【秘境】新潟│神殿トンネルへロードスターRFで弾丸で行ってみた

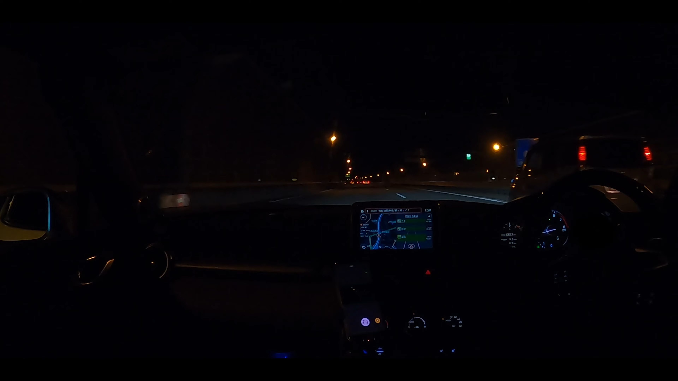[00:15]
今回は日帰りですが、新潟のとあるトンネルをどうしても見たくて、今現在関越自動車道の練馬に入ったところにいます。
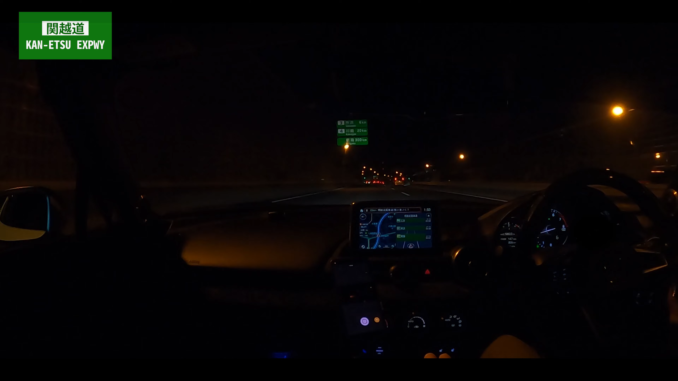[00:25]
現在の時間は2時前ですが、家を12時半くらいに出て新潟に向かっている感じです。今日向かう場所は新潟県の新田遺跡回廊と呼ばれる場所が新潟にあるのですが、皆さんは知っていますか？
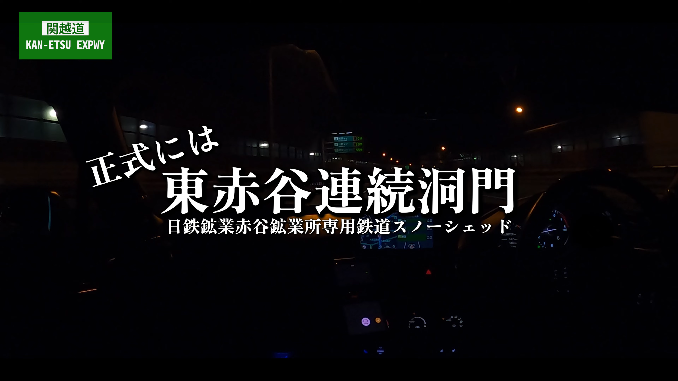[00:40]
ここはとても神秘的な場所で、そして新田遺跡と呼ばれるだけあり、その造形は本当に神殿を思わせるようなトンネルになっています。その場所に人がまだ少ない早朝に着きたいということもあり、寝ずに夜中に出発して向かっている感じです。